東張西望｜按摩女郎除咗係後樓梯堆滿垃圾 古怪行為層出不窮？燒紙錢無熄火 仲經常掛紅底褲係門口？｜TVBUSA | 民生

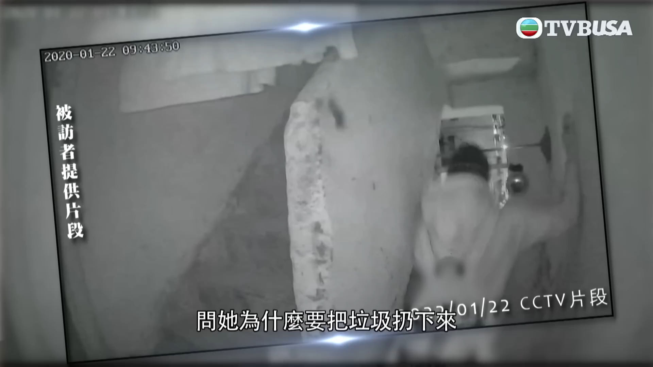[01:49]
樓上那個也要找她問她為何要扔垃圾下來對, 她自己不承認她說, 我有拍片給你看到你等著她, 她說, 不是